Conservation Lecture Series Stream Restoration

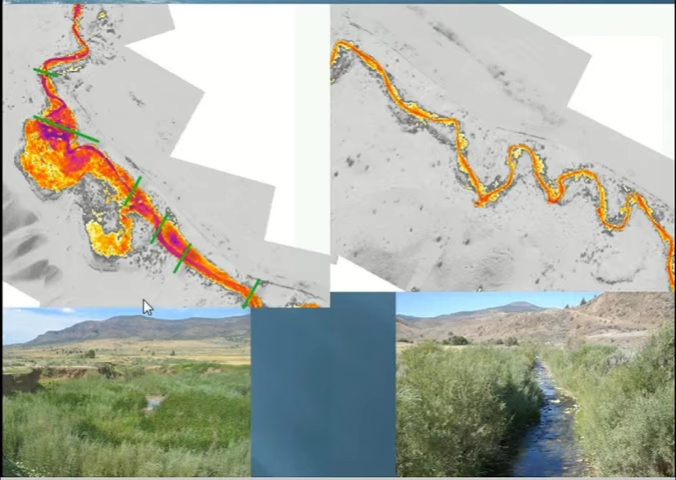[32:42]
This is actually in a natural system, but we did a forward-looking infrared survey of some beaver ponds. And what we saw was this tells you what the surface temperature is. And what you can see, here's the beaver ponds, the dams illustrated by the green lines, is that we saw a lot of the purple, which is indicative of cooler temperatures. So that's temperatures that are in the high teens and degrees Celsius. And then a lot of warm temperatures as well.